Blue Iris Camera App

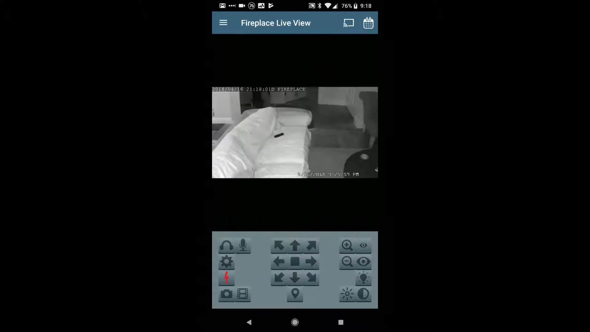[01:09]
And I can go to another one. Let's see if... I think I screwed this one up too, the presets.
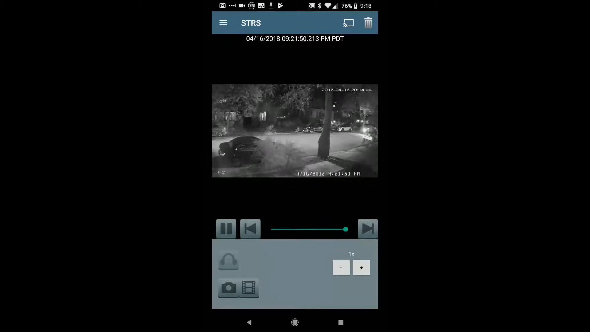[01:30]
See the slide bar at the bottom? On the bottom right, that is time as of right now. If I was to... and I'm going to grab that pointer and pull it back a little bit here. I have it set up only to record on motion.